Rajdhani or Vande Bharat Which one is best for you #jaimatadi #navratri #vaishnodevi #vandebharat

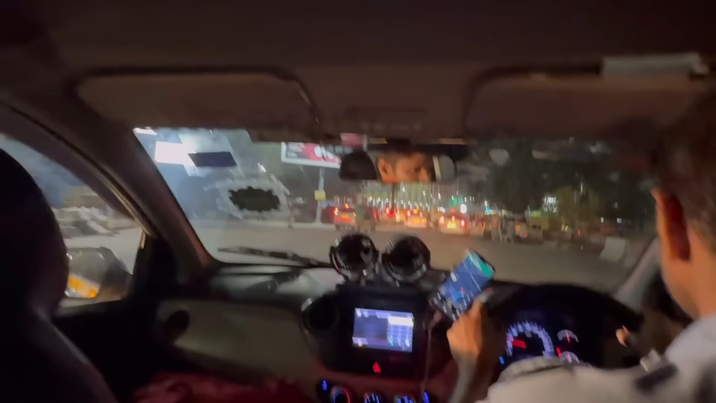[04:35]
तो भाई अपन आ गए हैं न्यू दिल्ली रेलवे स्टेशन अजमेरी गेट साइड, बहुत सारे कूली हमारी तरफ आ रहे हैं, हमारी गाड़ी में आने का कोई फायदा नहीं है क्योंकि हम खुद कूली हैं।